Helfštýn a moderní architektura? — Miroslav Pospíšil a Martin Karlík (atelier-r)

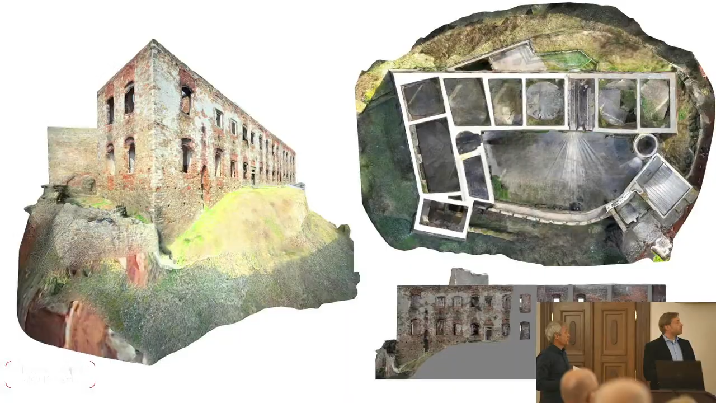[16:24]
My jsme při přípravě toho projektu měli k dispozici fotogrametrické zaměření, což je taková památkové péči celkem už obvyklá věc. Pro nás to tenkrát bylo poprvé, co jsme se s tím setkali. Je to v podstatě 3D model toho objektu, který je tvořen tak, že vlastně dronem, který létá kolem těch jednotlivých konstrukcí, tak je pořizováno miliony a miliony fotografií,
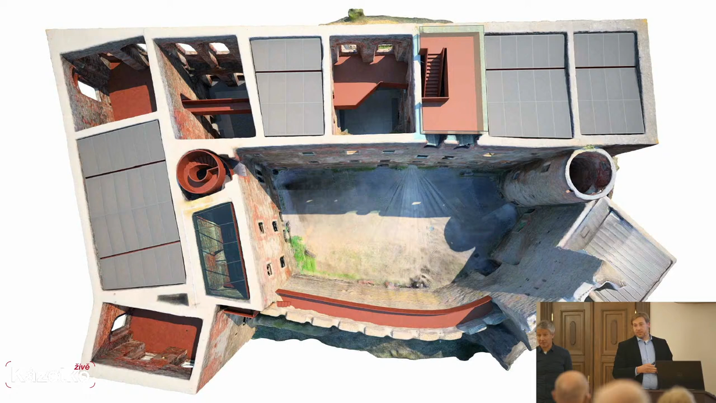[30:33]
tak aby z toho hradního paláce byl výhled na celé to údolí Moravské brány, vlastně někde od Přerova až po... Díky tomu vlastně vznikla rozhledna, protože vlastně terasa toho rovného schodiště na pravé straně, že to je vlastně nejkrásnější na údolí Moravské brány. A vlastně je to takové jakási hodnota přidaná vlastně k tomu konceptu, o které jsme uvažovali. Jsme teda ještě tady vlastně měli takový pokus vysunout tu terasu před vlastně víc toho zdíva. To nevydrželo, takže to teď vlastně v těle těch dimenzích, ve kterých to je.